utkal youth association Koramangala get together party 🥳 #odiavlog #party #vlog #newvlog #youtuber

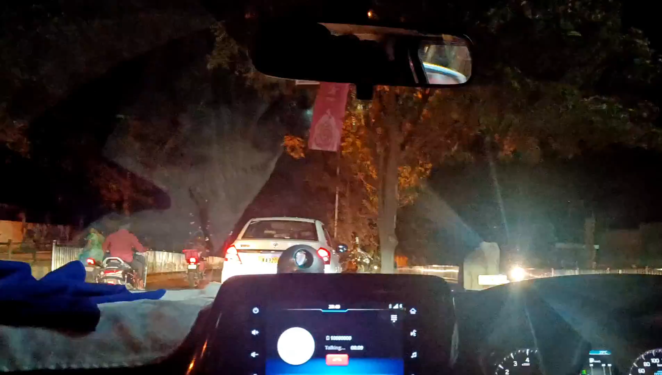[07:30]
Hi guys, dekho light, Bangalore light. This is city of Bangalore.